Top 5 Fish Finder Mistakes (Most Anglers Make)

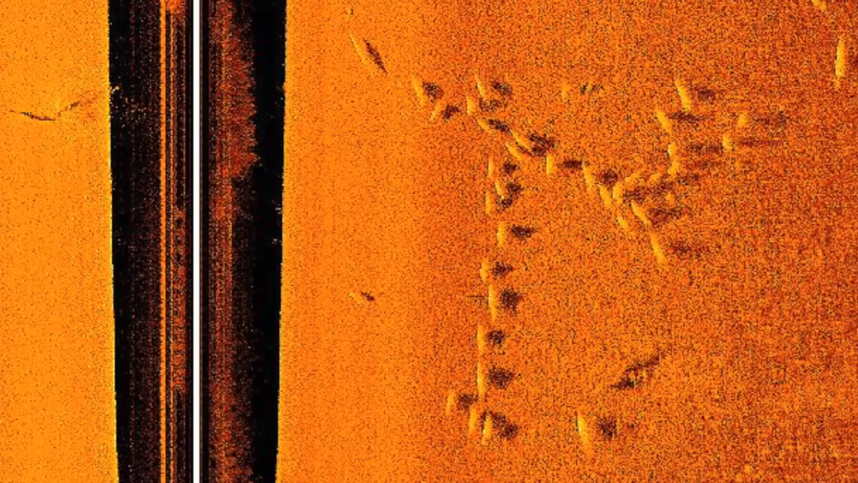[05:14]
83 is a much wider cone than 200.
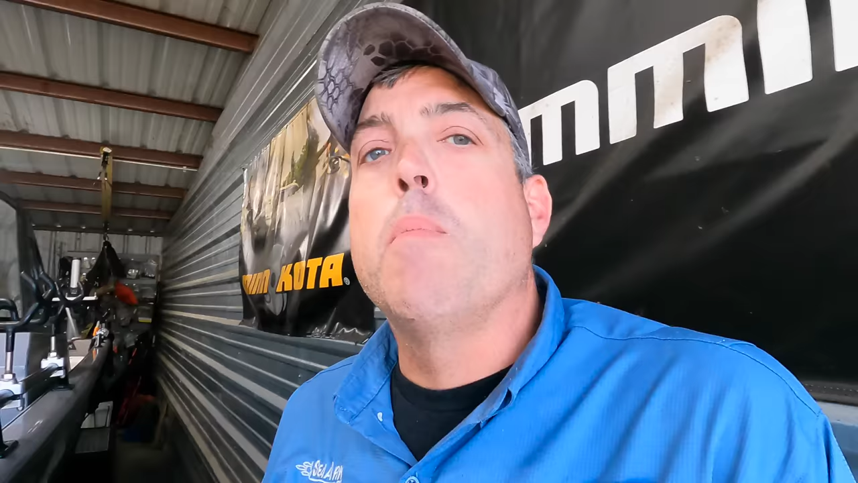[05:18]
That's why most anglers will run 83-200 at the same time, because it gives you that benefit of detail and maximum coverage.
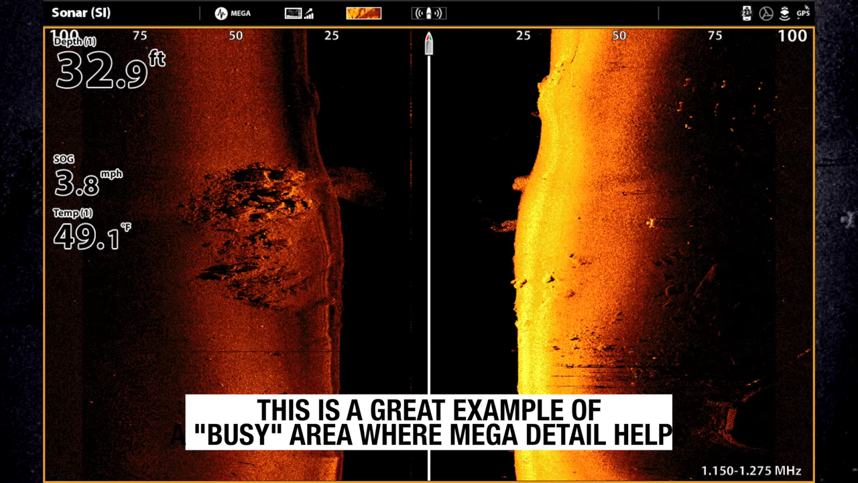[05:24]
On screen: depth 32.9 ft, water 49.1°F, speed 3.8 mph
So what does all this mean?
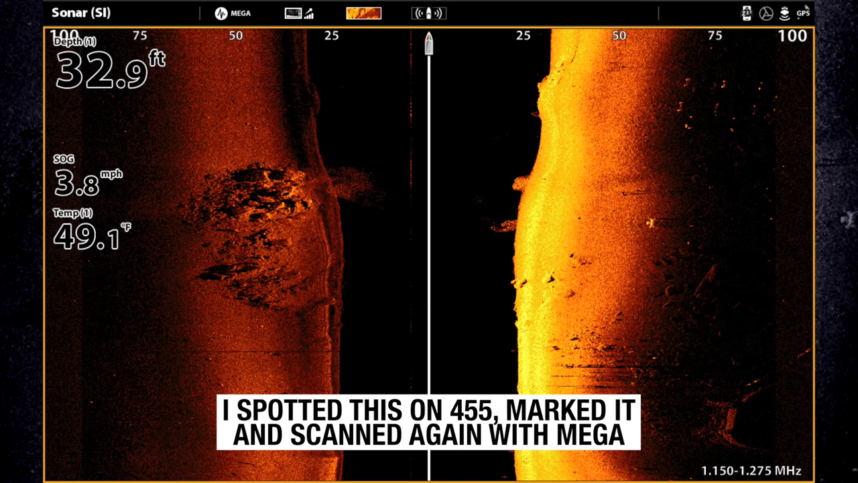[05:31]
On screen: depth 32.9 ft, water 49.1°F, speed 3.8 mph
Well, that sonar cone and going and locking yourself
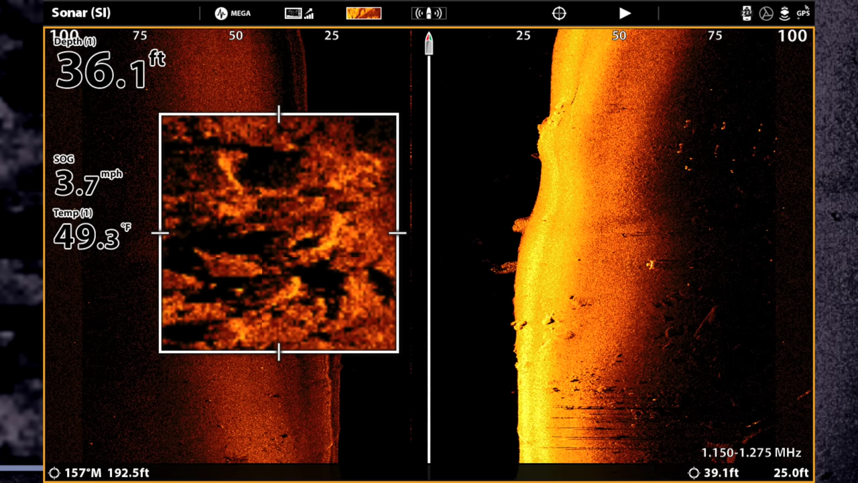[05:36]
On screen: depth 36.1 ft, water 49.3°F, speed 3.7 mph
in to wanting to use those highest frequencies like mega and even 800,
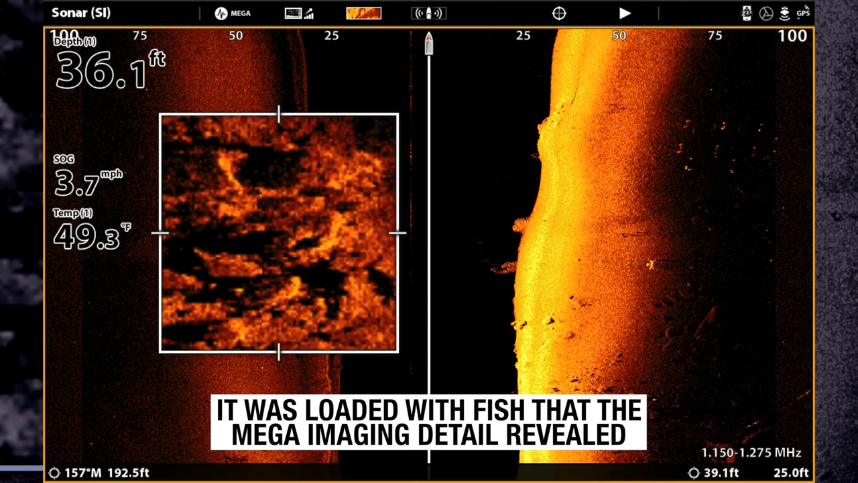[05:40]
On screen: depth 36.1 ft, water 49.3°F, speed 3.7 mph
a lot of times you'll miss things under the water,
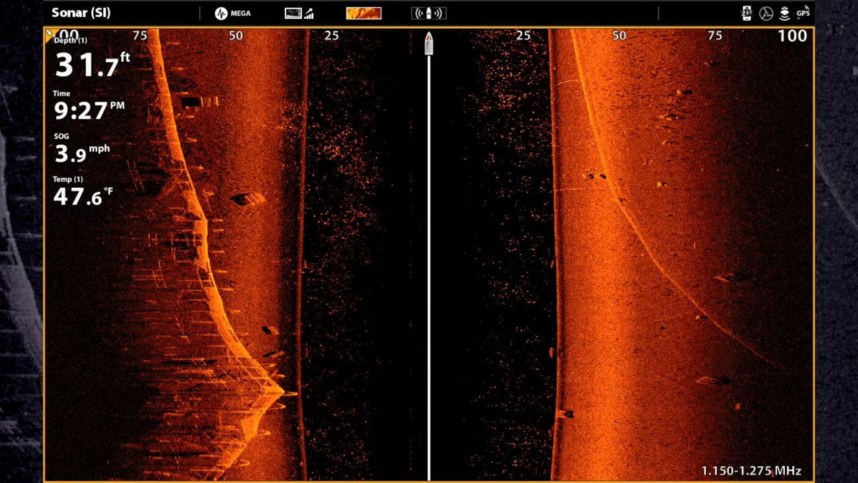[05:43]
On screen: depth 31.7 ft, water 47.6°F, speed 3.9 mph
fish, structure, anything else. Those high frequencies are great when you've got a lot of stuff going on,
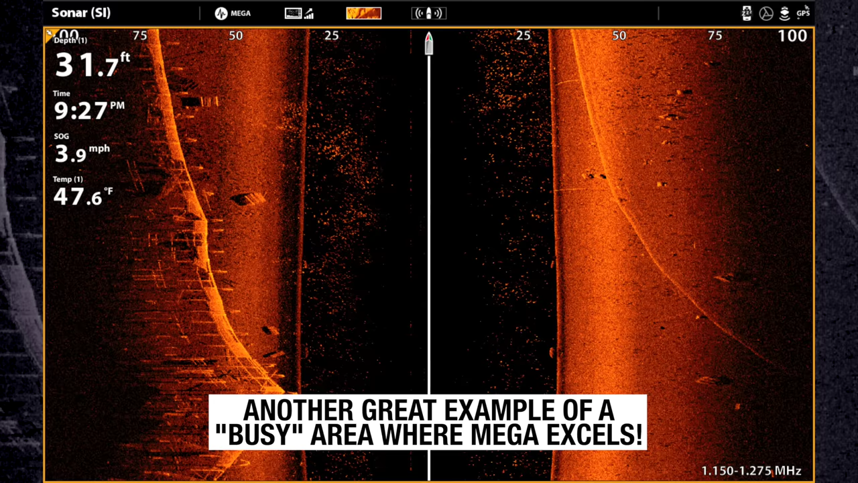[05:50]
On screen: depth 31.7 ft, water 47.6°F, speed 3.9 mph
you've got fish laid up on structure, different things like that, and you really, really need that detail. But that's more of what I like to call like a sniper mode.
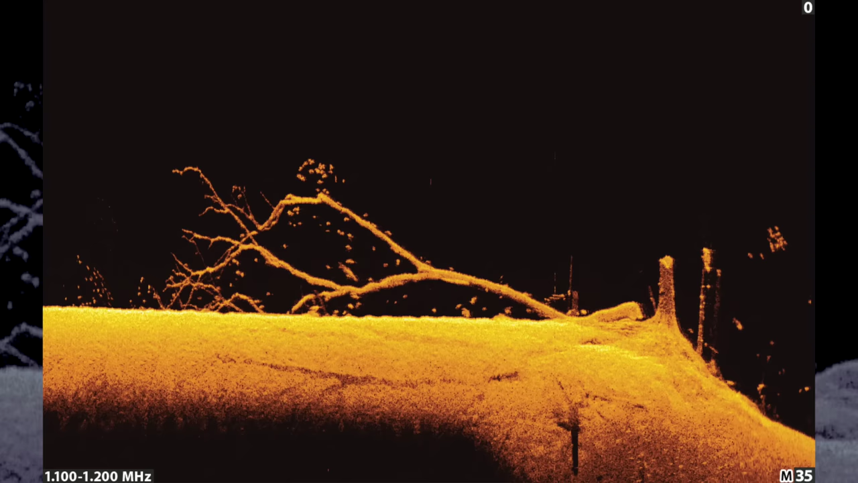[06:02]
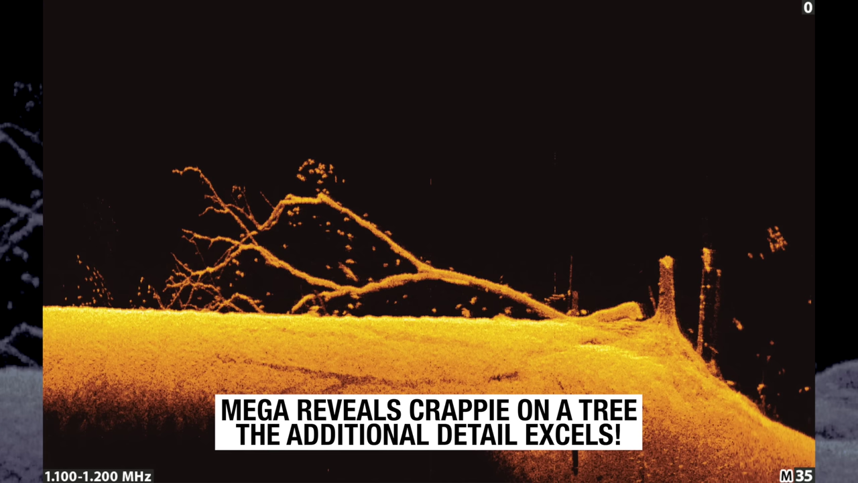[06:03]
As a general rule, you're going to be much more effective to scan with 455 on your side imaging and down imaging. As a general rule, you're going to be much more effective using 455 on your side imaging and down imaging.
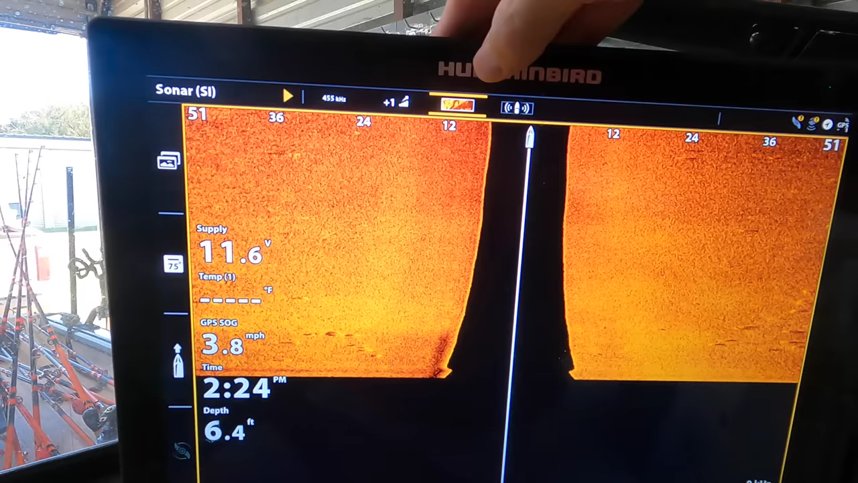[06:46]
On screen: depth 6.4 ft, speed 3.8 mph
and a lot of people really don't ever get into the guts of it and mess with the settings or anything a whole lot.
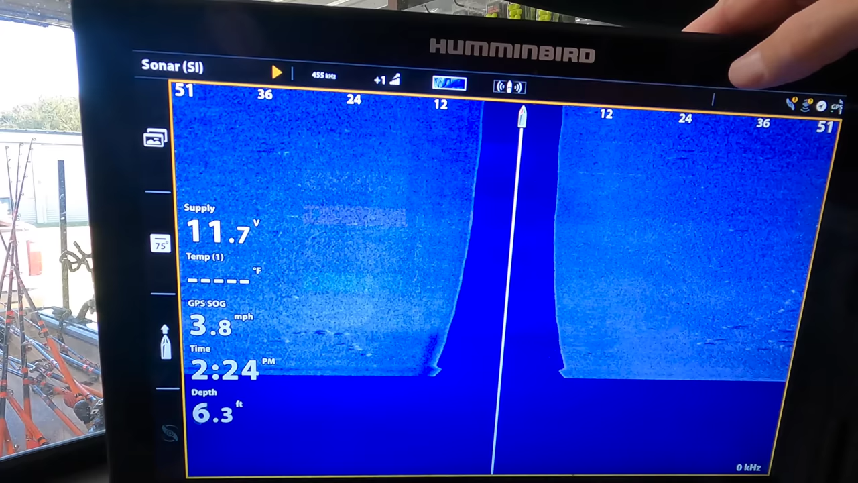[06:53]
On screen: depth 6.3 ft, speed 3.8 mph
And color palette is a huge one. Everybody's eyes are different.
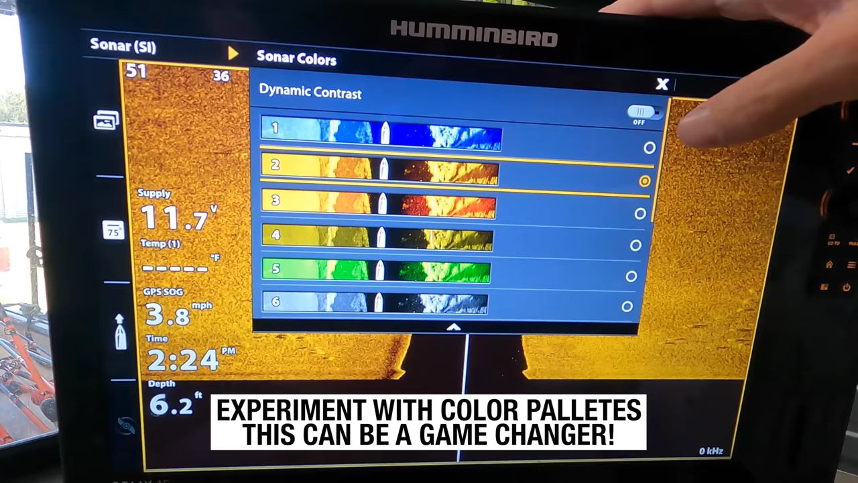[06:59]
On screen: depth 6.2 ft, speed 3.8 mph
And just because one color palette works better for one angler or works great for one angler,
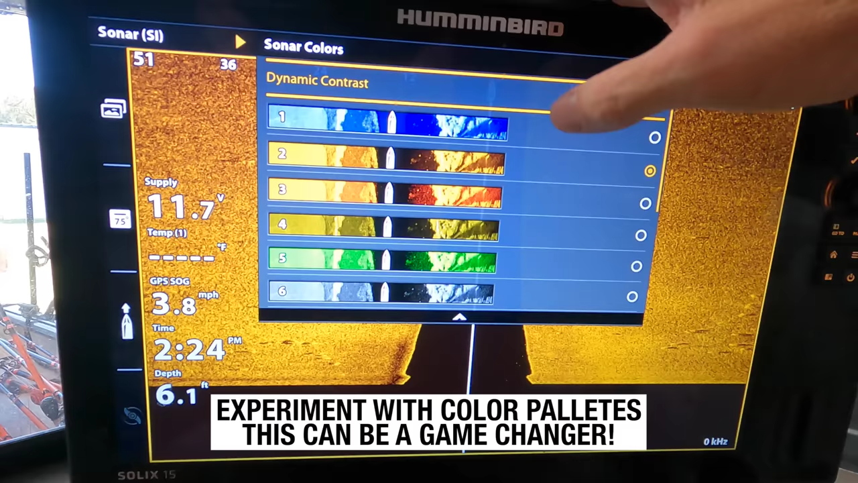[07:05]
On screen: depth 6.1 ft, speed 3.8 mph
doesn't mean that it works good or is the best option for you. A lot of people run blue color palette on side imaging and down imaging.
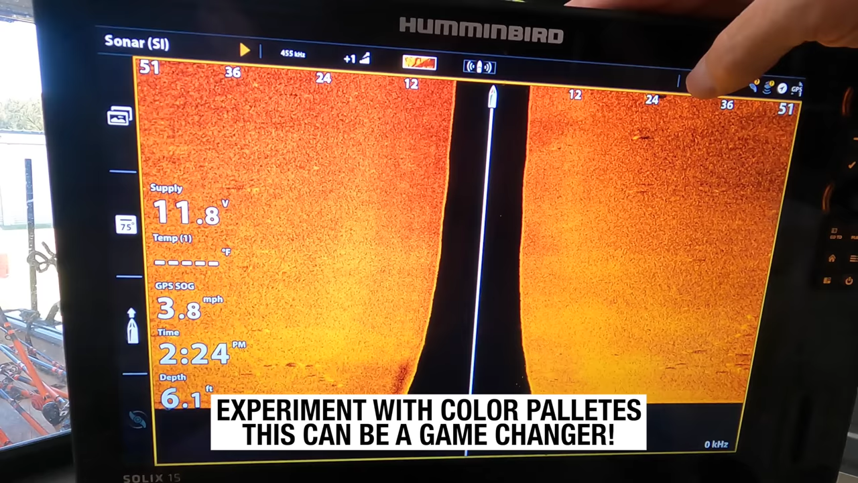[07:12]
On screen: depth 6.1 ft, speed 3.8 mph
That's what a lot of fish finders come set at default out of the box.
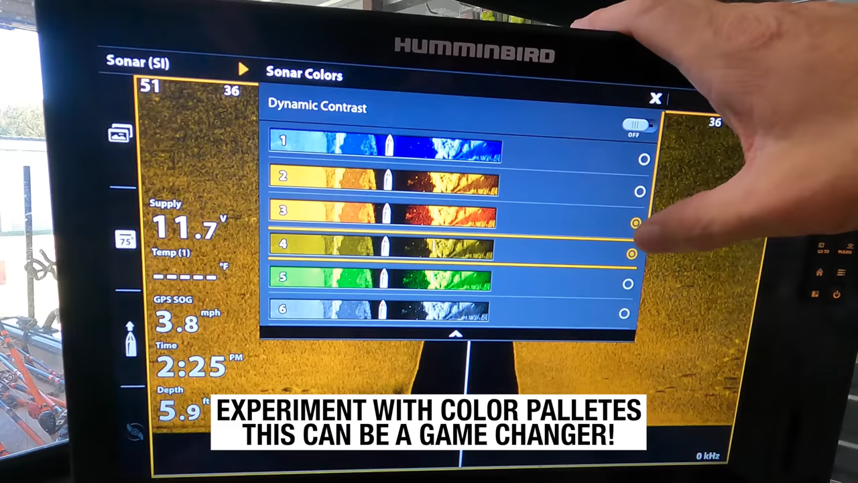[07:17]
On screen: speed 3.8 mph
I have a really hard time seeing fish in detail and structure with that blue color palette.
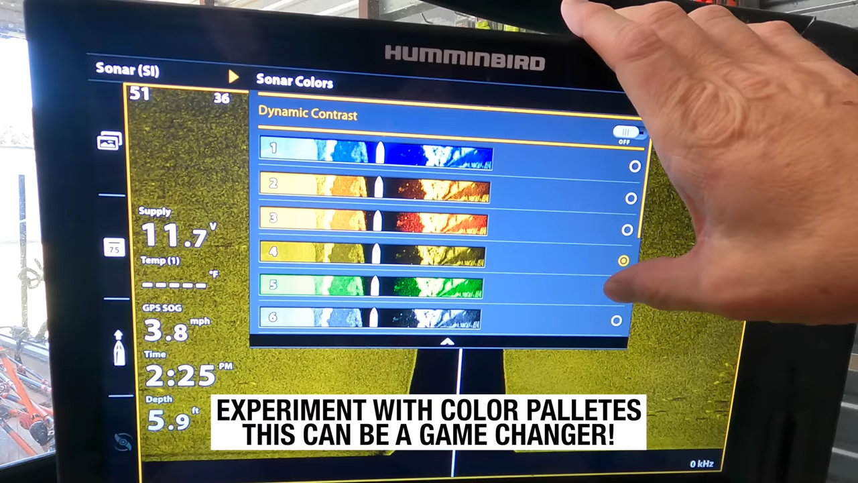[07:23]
On screen: depth 5.9 ft, speed 3.8 mph
I never use it. Very, very rarely will I switch to blue.
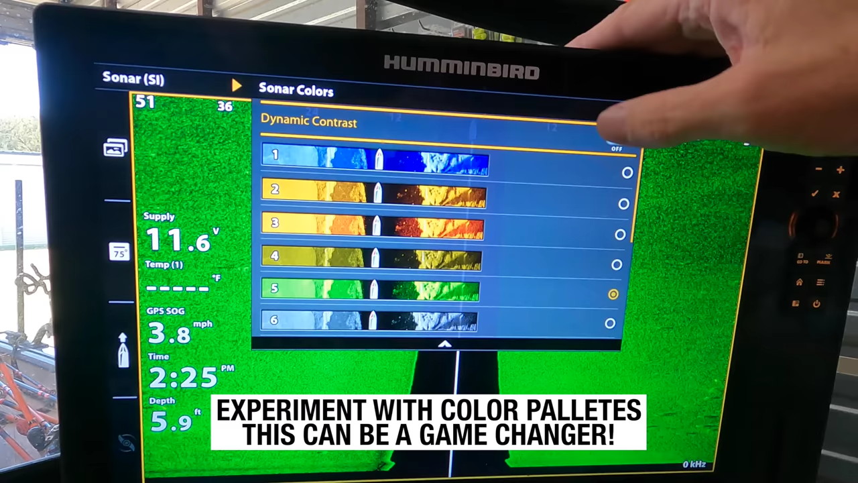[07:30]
On screen: depth 5.9 ft, speed 3.8 mph
I like to run the amber two color palette on my hummingbird fish finders because that's what works best for my eyes.
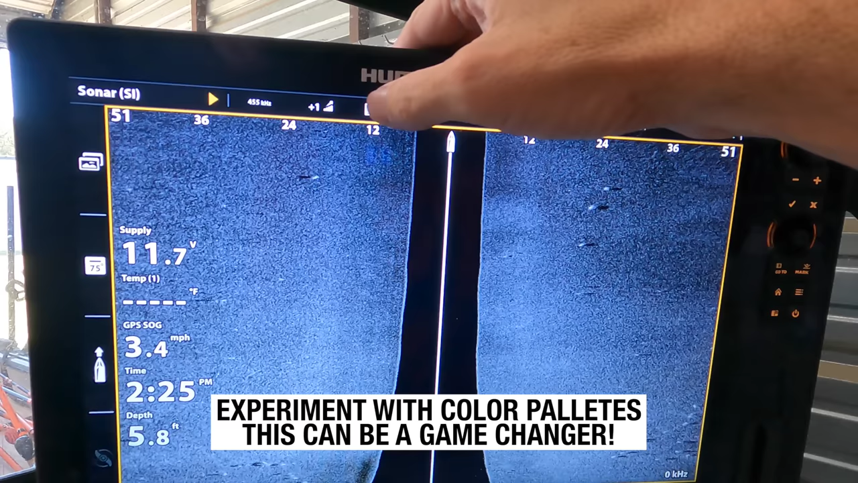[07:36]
On screen: depth 5.8 ft, speed 3.4 mph
But when you're out there on the water,
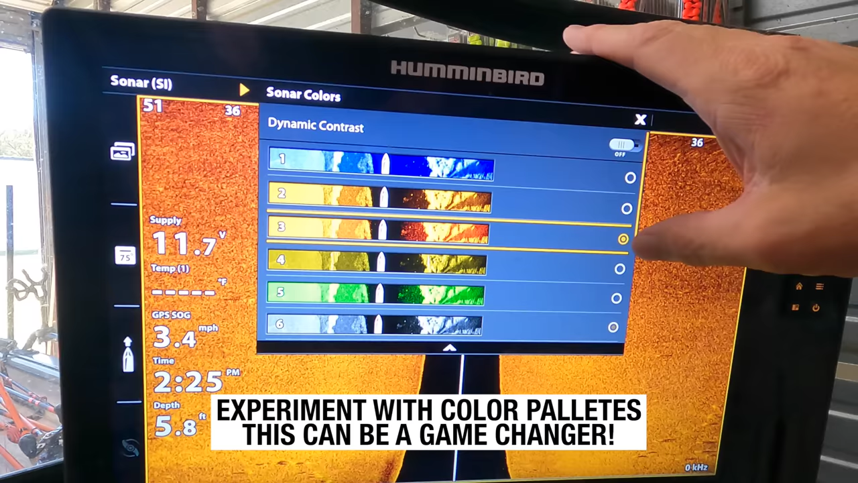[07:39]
On screen: depth 5.8 ft
get in there and experiment with those different color palettes and making those adjustments because you may be surprised how